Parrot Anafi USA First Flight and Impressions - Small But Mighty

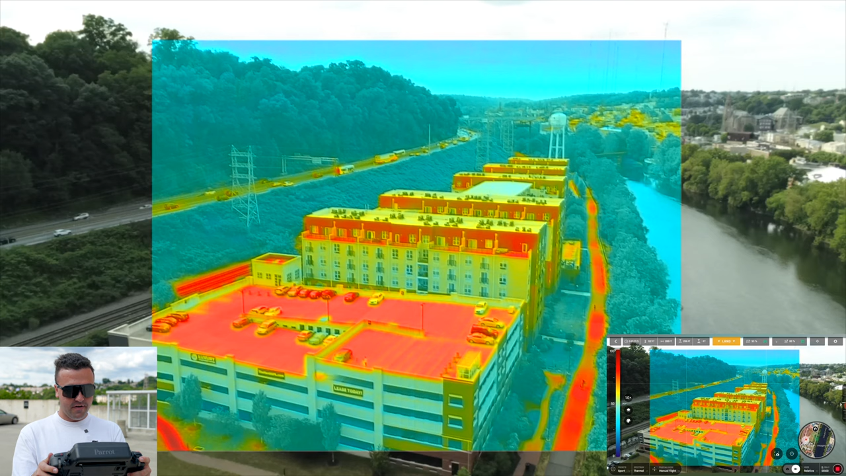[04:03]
So as you can see we still have the color image around the outsides and we also have the thermal image right here in the center and that again gives us more clarity but also gives us some more um some more uh you know situational awareness as to what's going on around the drone.
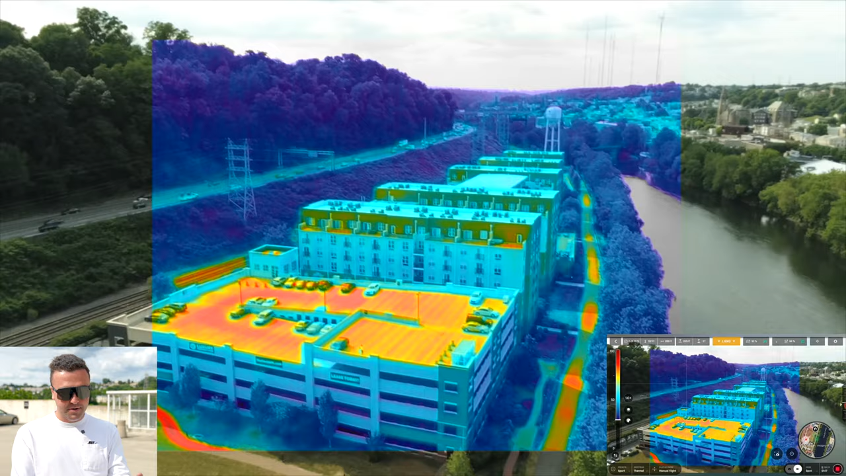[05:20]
Now sticking on the cameras here we're going to cycle over back to our regular color camera.
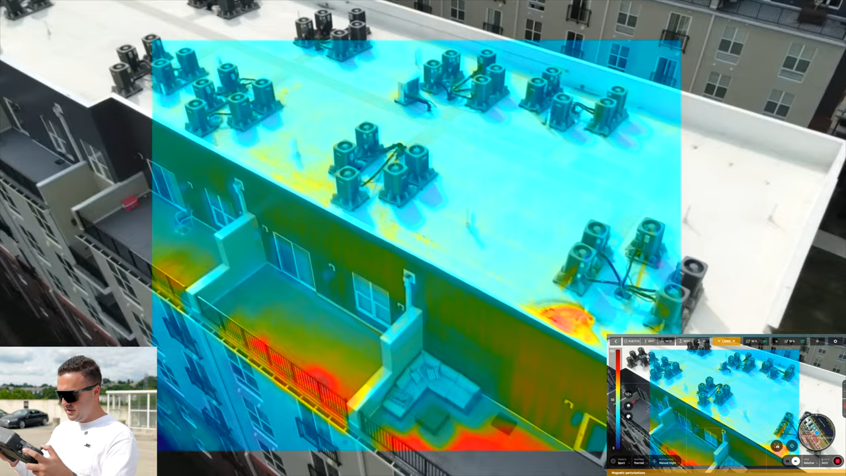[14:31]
there we are so if we want to get a closer look like that gives us a much more detailed look at say some of the units here on the
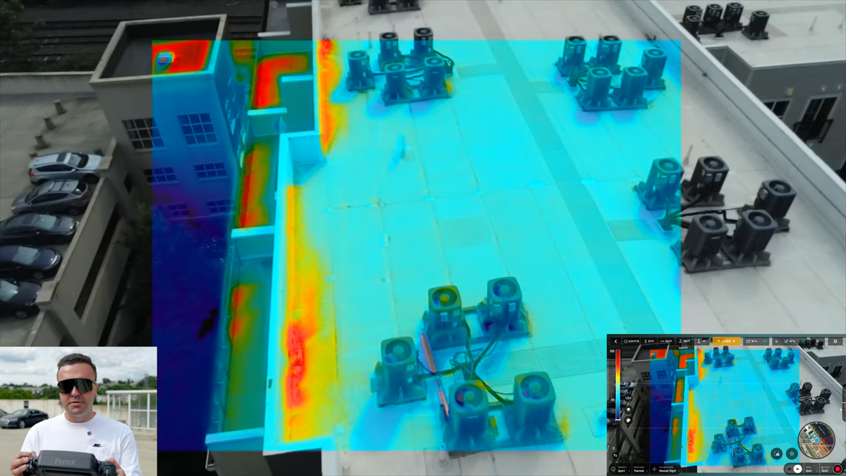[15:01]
them for like some post-processing if you needed to with those thermal images but again for the sake of this video
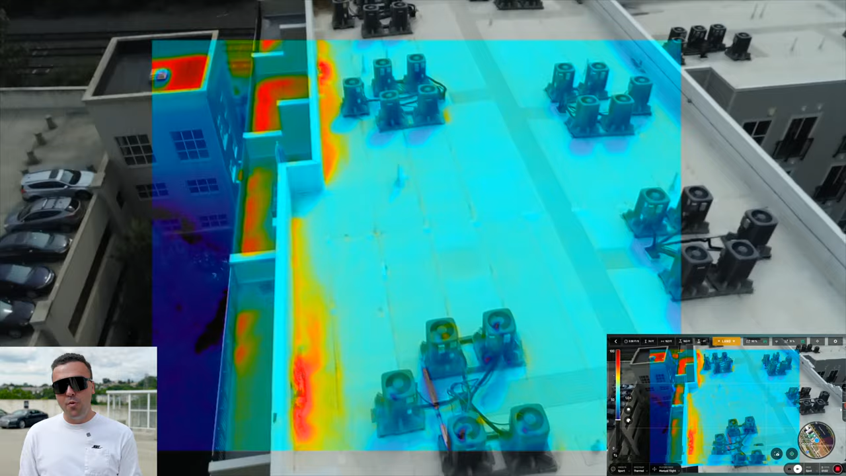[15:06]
we're only going to be capturing video okay let's go ahead we'll switch off of the thermal camera here we'll get back to our